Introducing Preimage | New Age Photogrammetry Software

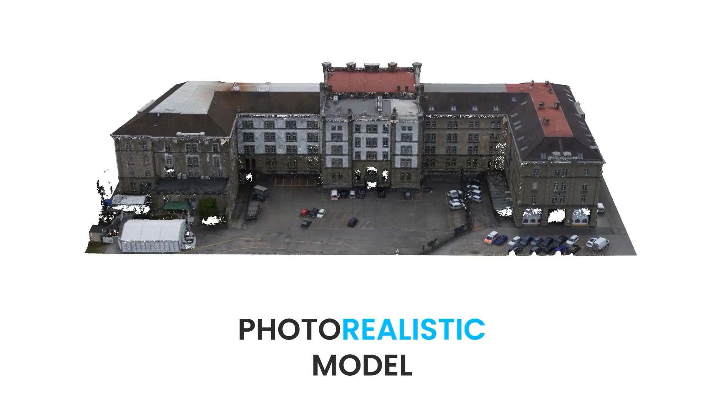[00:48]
Our photorealistic outputs with survey-grade accuracy can save you up to five times on processing time and eliminate 80% of your manual touch,